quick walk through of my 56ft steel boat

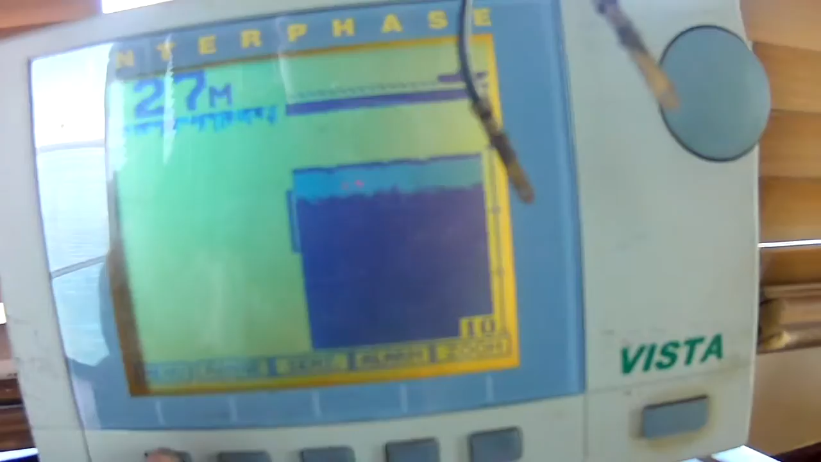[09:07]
On screen: depth 27 m
but when you're in forward, on the touch screen, it's got your depth up there anyway, it just shows you what's in front,